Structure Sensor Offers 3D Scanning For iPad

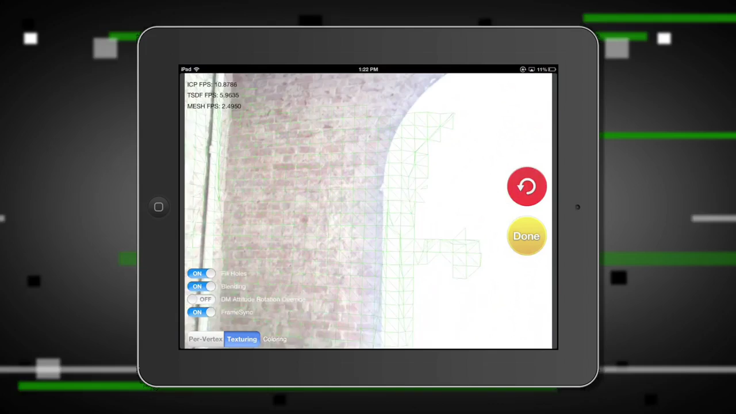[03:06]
We could play augmented reality or virtual reality games in that space.
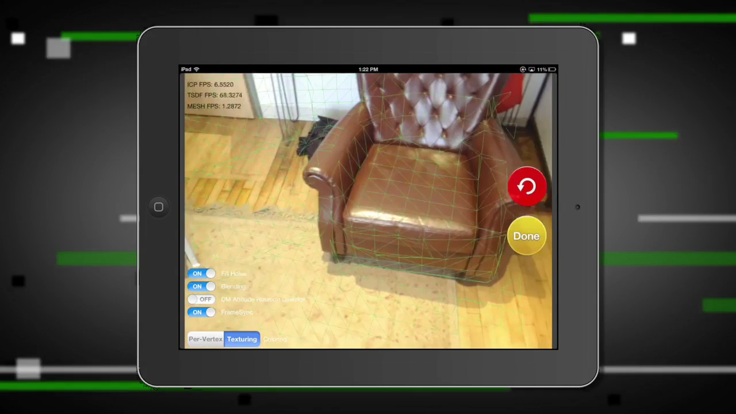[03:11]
So there's all sorts of things you can do when you can capture the environment like we're doing here. And the final product is really sort of interactive too.
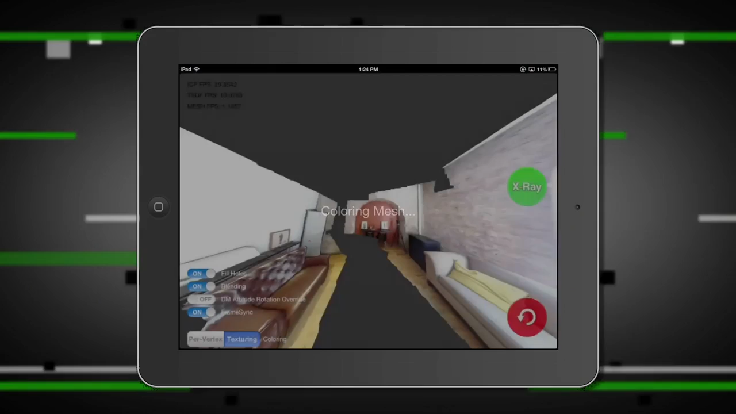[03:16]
You're able to kind of jump from the first person to like a sort of bird's eye view as well.
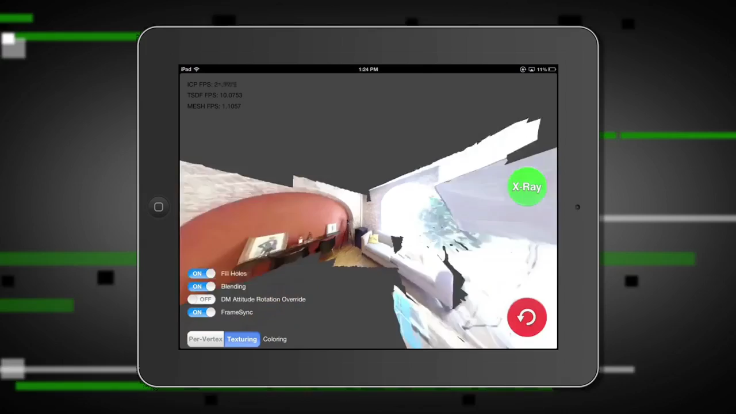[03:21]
Yeah, like it starts out feeling a lot like a panorama. We have a history in panorama apps. Right.
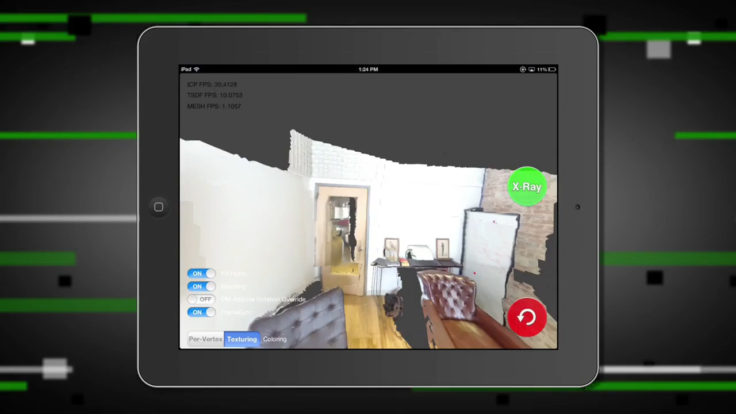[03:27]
And where it gets crazy though is when you flip to a bird's eye view and you realize that you don't just have a panoramic sphere, you have the full geometry of the space.
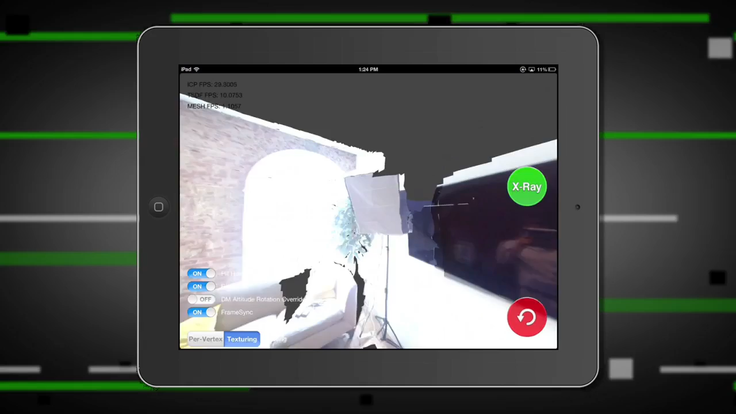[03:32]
And this whole thing is to scale too, right?
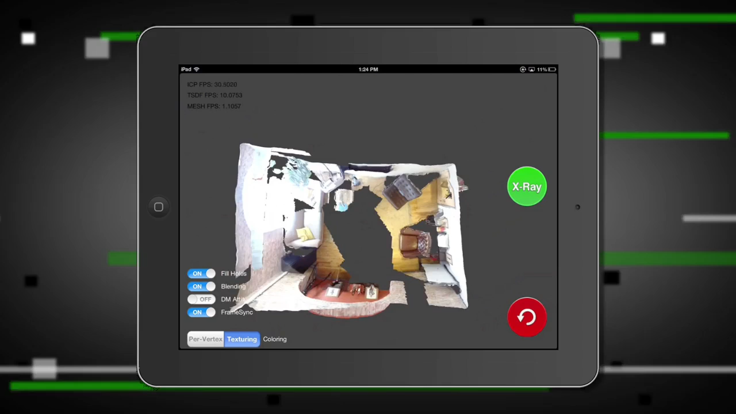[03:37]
So you could theoretically like use it to map a room and kind of figure out what should go where and kind of where things will fit.